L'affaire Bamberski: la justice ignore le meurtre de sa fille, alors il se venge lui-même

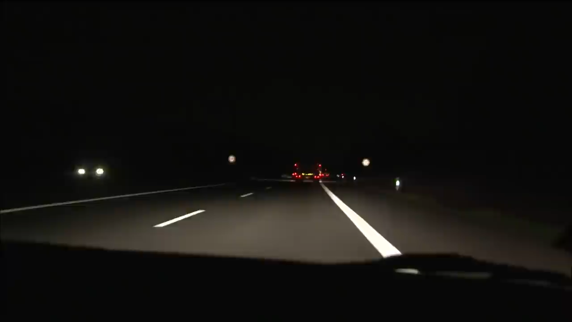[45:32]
Dans la nuit, ils arrivent à Mulhouse, la ville française la plus proche.
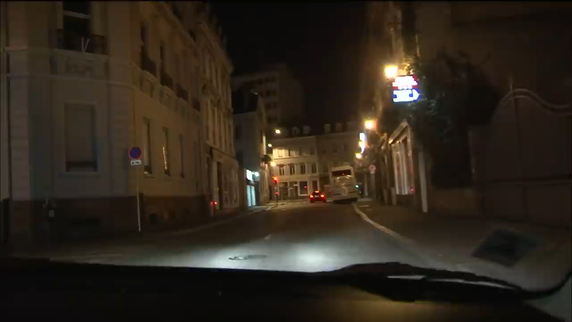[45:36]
Ils déposent le docteur Kronbach ligoté et attaché dans une cour d'immeuble.